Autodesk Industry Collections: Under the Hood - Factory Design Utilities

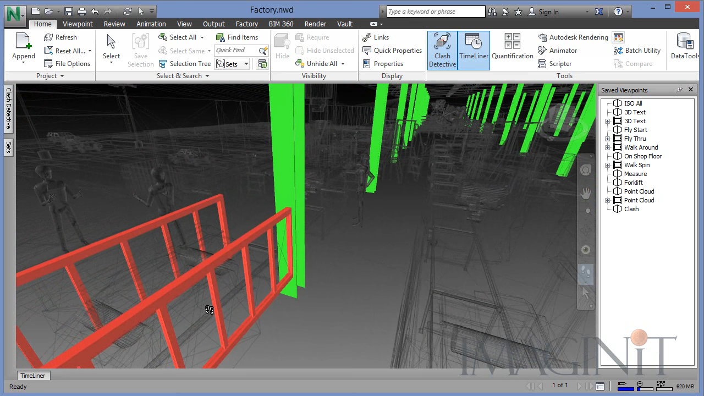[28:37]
all of the places where I have collisions in this particular case I'm automatically transported to a place where the columns interfering one of our safety fences
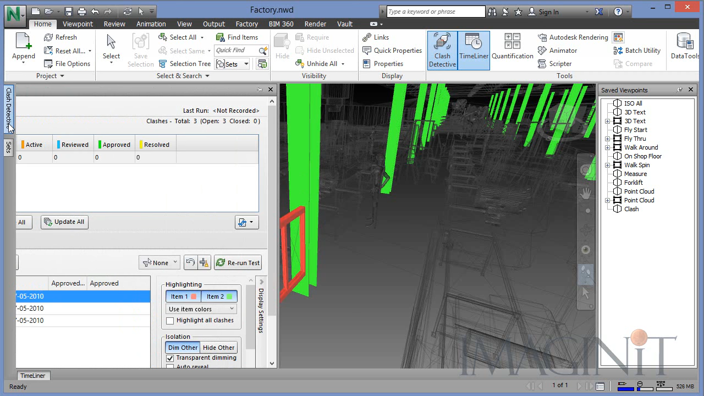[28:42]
and if I go back I can modify and look at the different collisions where a machine is actually interfering with one of the columns as well
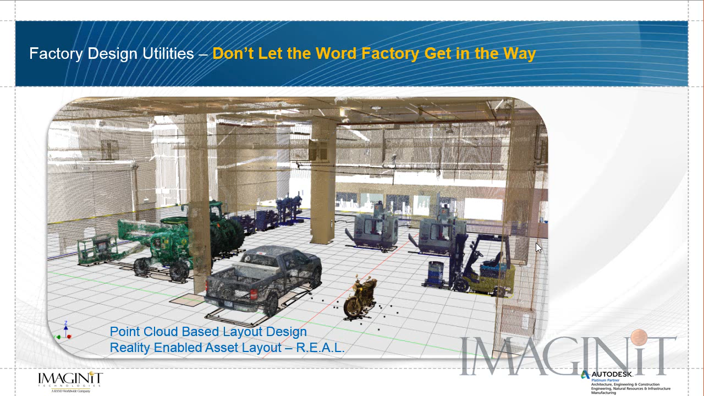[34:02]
models as my asset I'm actually using laser scans I can take a laser scan of a facility and fill it full of laser scans of actual assets and in all cases I'm dealing with real-world data I hope you've seen the advantages that the factory design utilities bring to